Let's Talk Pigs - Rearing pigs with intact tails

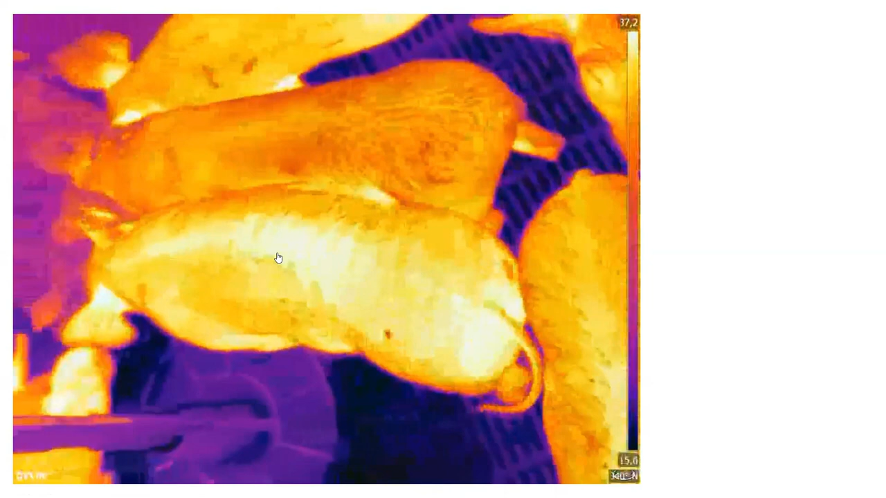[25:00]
Because in other ways they will take the tails. They will chew.
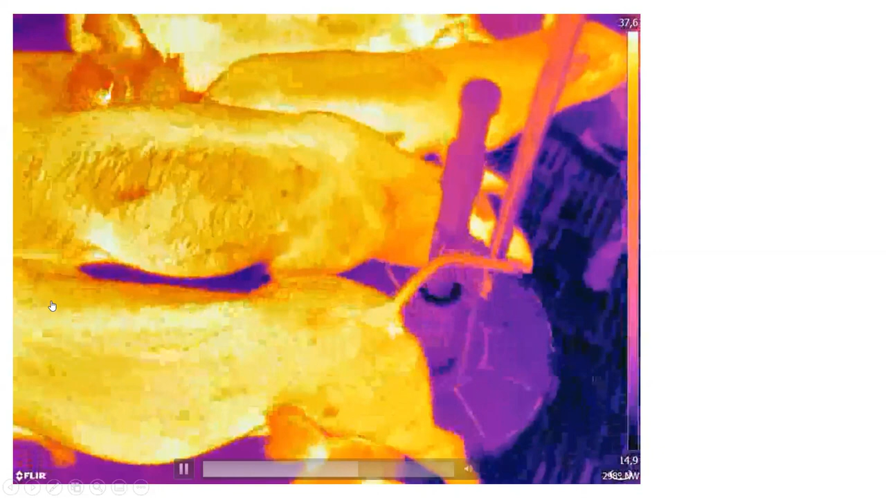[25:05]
Yeah. And in the next step you see the difference between the pigs.
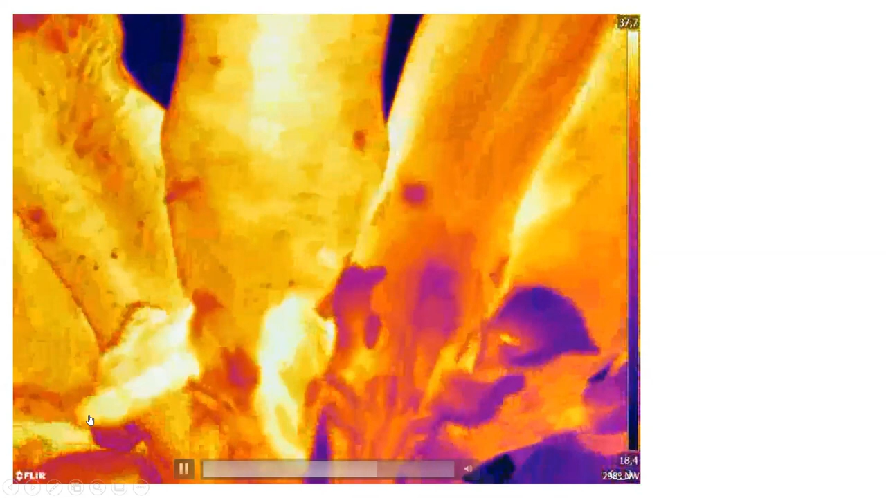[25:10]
The warm pig and the cool pig. Here's my mouse.
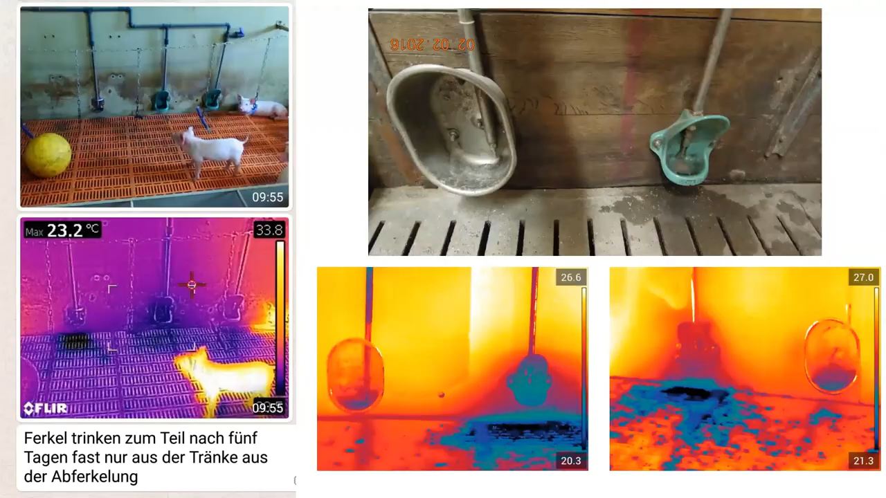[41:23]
On screen: max 23.2°C
Because when we show, we install the very cheap bowls, they are like boxes or like buckets. They don't like it. They want, don't put the head in this. They always use this one with the curved line. And it's, it's, it's, I can take my thermography camera at this box or at this box. It's always, they prefer this one of drinking system.
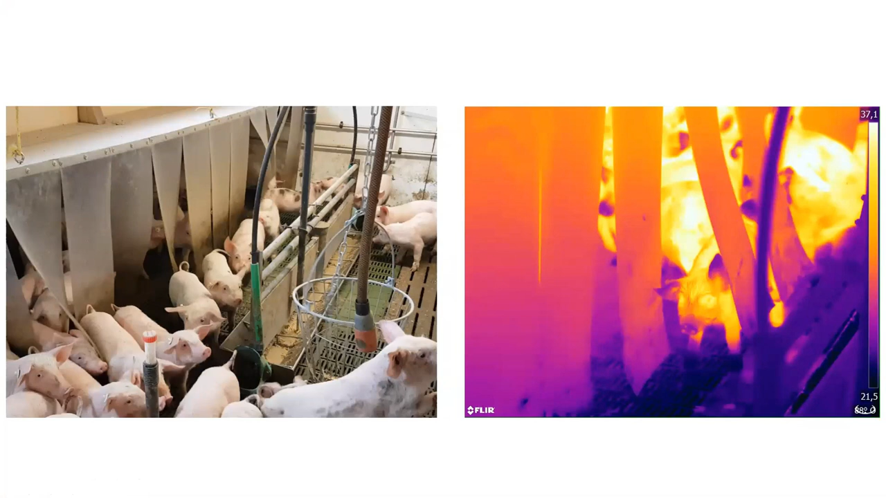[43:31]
And we add microclimate and you need, don't need a lot of space. It's, it's a question of quality of the space. And now we look in this farm. He added microclimate and also he has a liquid feeding system. He added the drinking bowls at the sides here of the system. And when you look in the thermography a video, you see the clown faces. The piglets can choose. When they are cold, they go inside the microclimate. And when they are too warm, they go outside and play.
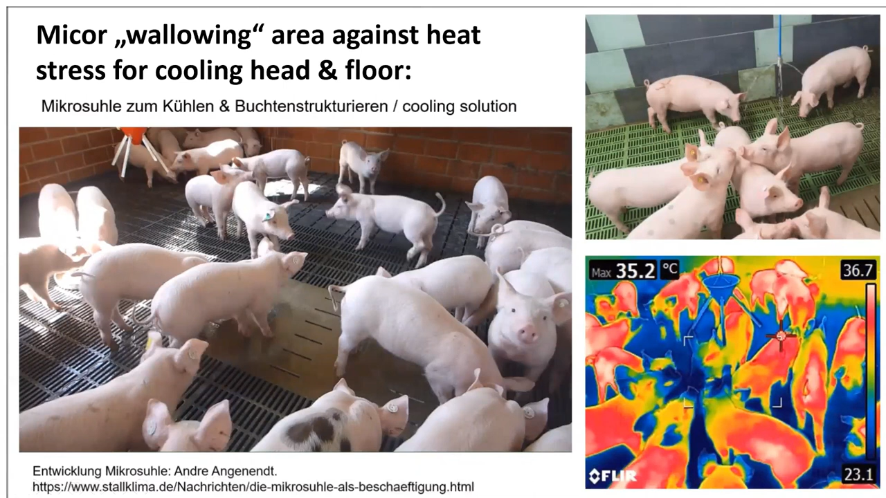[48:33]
On screen: max 35.2°C
It's our computing organ. So it must be cool. And here you can see how cool the, the heads are getting. And, and fatteners, it looks similar. It's only a small pipe with a bit, little bit droppling water. And they wait for it and stand up and get their head in. And you see, when there's cool water on the concrete slated floor, there's a cool area. So they lay down later on and swallow and cool down. Now the driplets came and they stand up and get their heads, um, into the, in the cool water.